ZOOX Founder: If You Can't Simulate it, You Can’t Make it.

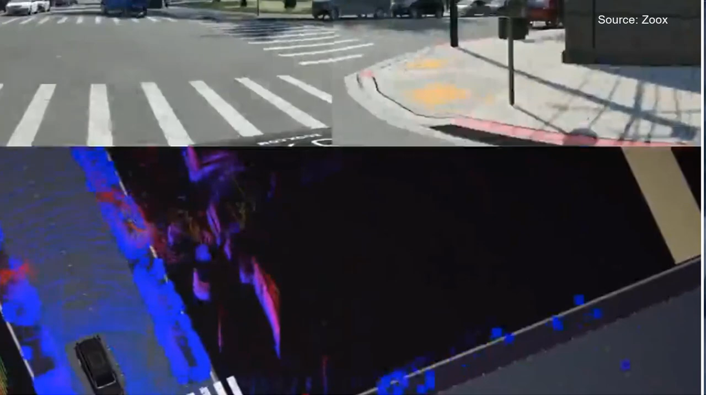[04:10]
from the moment you would see a different behavior so what we can do is we can take our log file and then we can instantiate all the agents in the scene as smart agents so we can pick a point in time
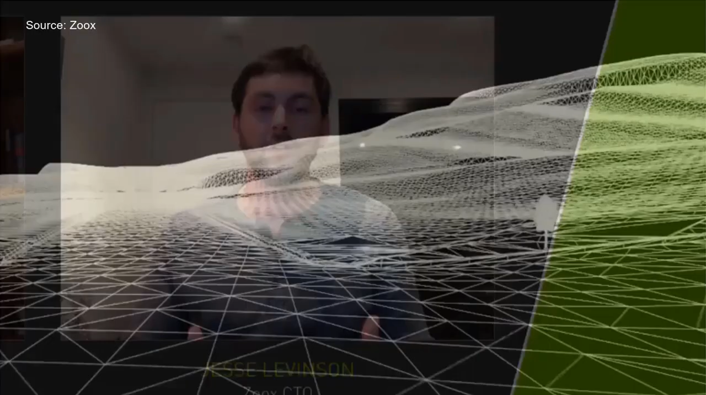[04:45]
come up with difficult corner case scenarios
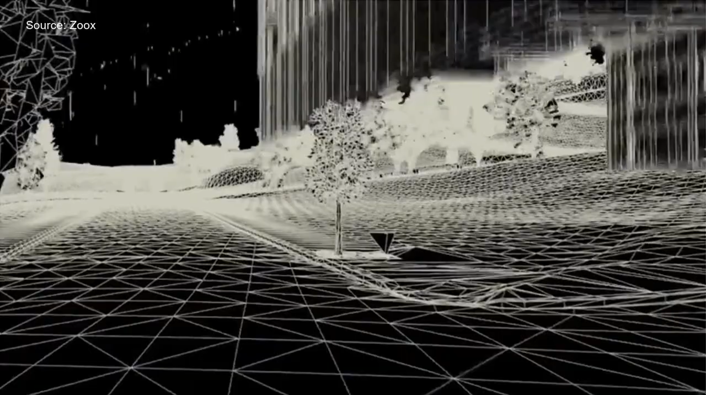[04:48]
itself and then we can see how we handle them and yet another thing we can do is we can manually create scenarios so we can say okay you know let's think of some of the most difficult things
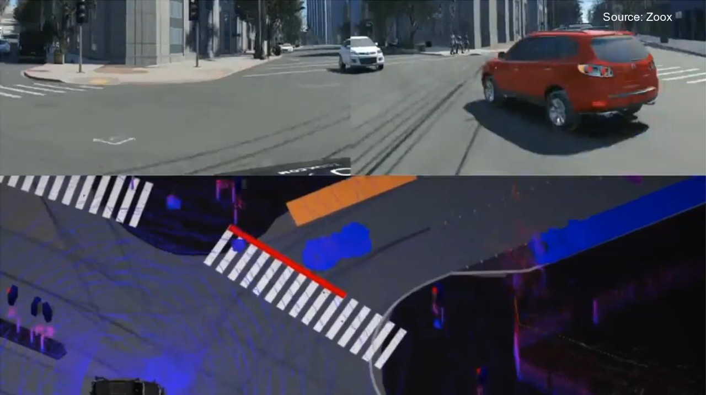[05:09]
how it does so all of these techniques we use in parallel to validate our software on all
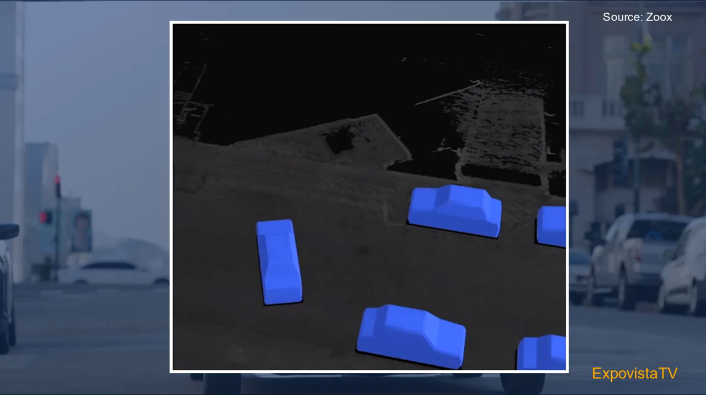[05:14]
the different kinds of edge cases one of the things that's hardest is when objects pop out behind other
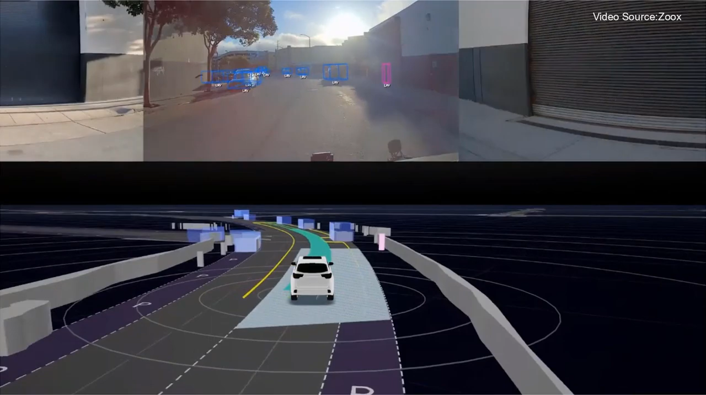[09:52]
in order for that really to get unlocked though you needed new hardware right you needed gpus now
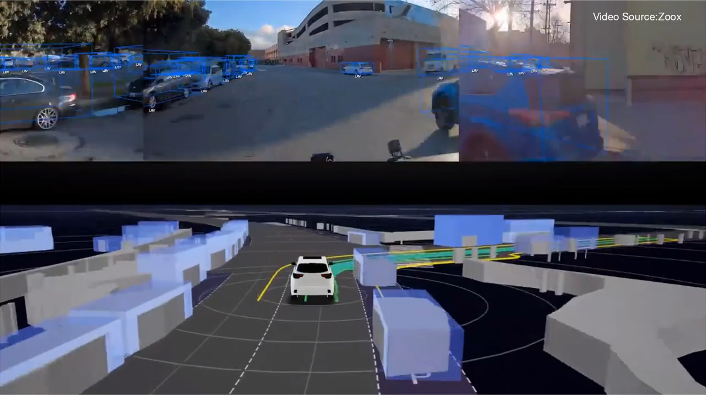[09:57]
you have tensor cores and it's really it's not just the algorithm right it's the hardware that you run the
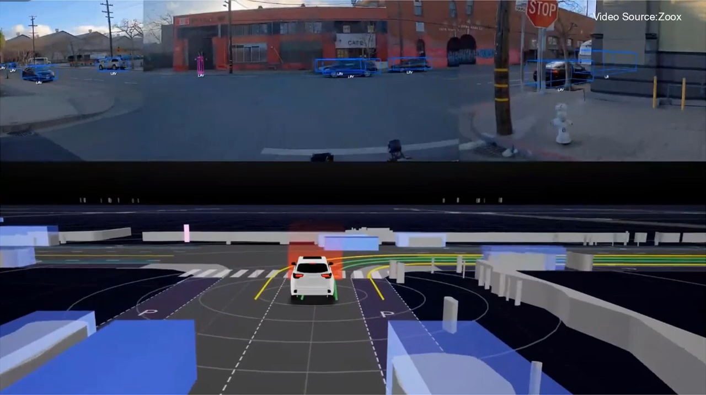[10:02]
algorithms on and so you know working with nvidia for example that's allowed us to get a couple
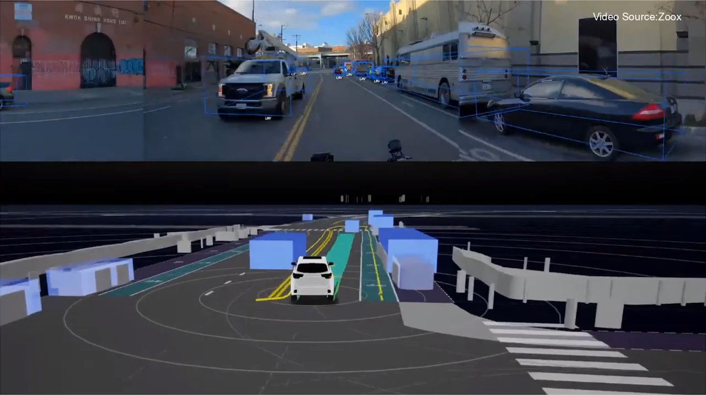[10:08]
orders of magnitude more computation done in the same amount of power just over the last
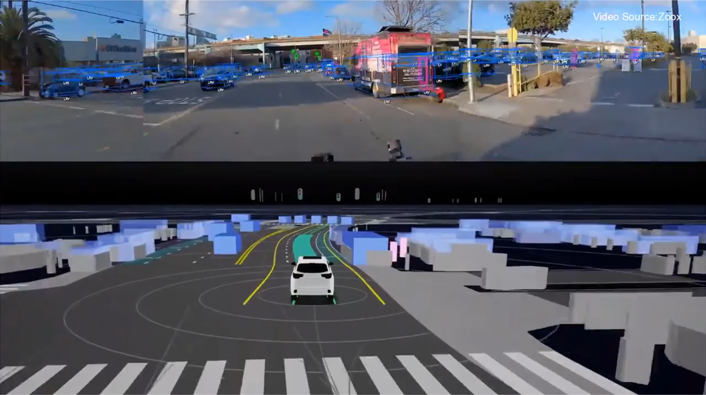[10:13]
decade and that makes all the difference because you have to run these algorithms at high resolutions and high frame rates and multiple cameras at the same time then you have to fuse all that together and so if you didn't have that sort